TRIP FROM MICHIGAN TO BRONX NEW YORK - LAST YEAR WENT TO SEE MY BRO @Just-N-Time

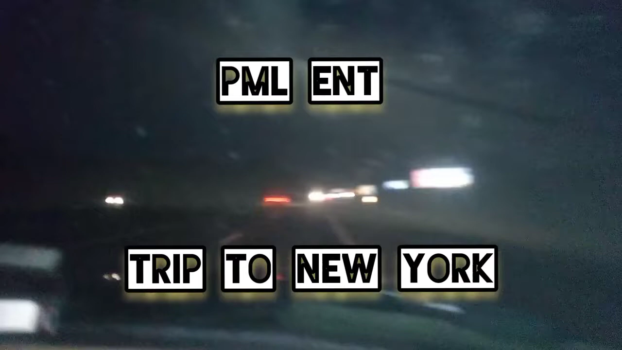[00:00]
Look at y'all, we're in Michigan. About to hit Ohio, heading to New York. It's out about the dirty ass window.